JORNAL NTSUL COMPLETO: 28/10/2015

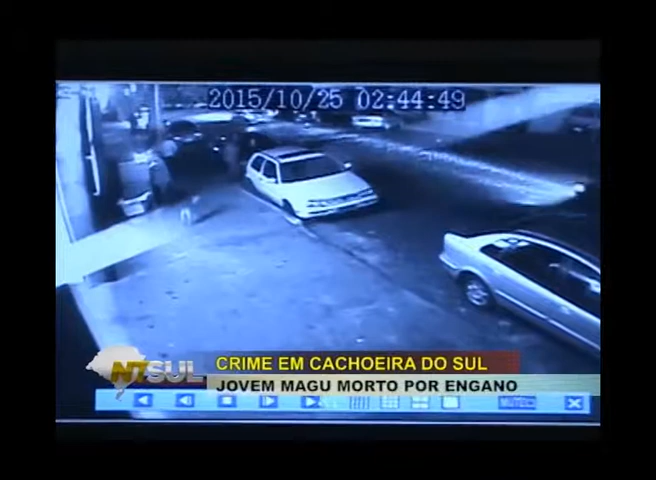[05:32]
As imagens de câmeras de segurança de um comércio localizado na rua Floriano Peixoto mostram o exato momento em que os criminosos passam com a moto que supostamente era dirigida por Paulo Ricardo Dias da Silva, o Paulinho, e vão em direção ao local onde estava a vítima, que após ser baleada pelo bandido, é socorrida por populares que estavam próximos à cena do crime.
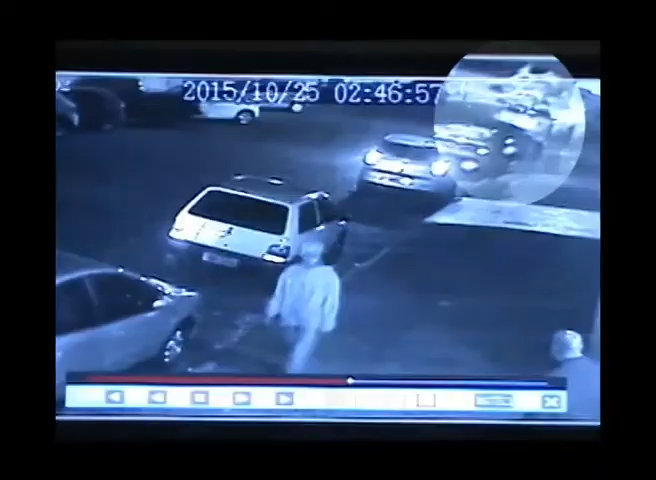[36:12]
que após ser baleada pelo bandido, é socorrida por populares que estavam próximos à cena do crime.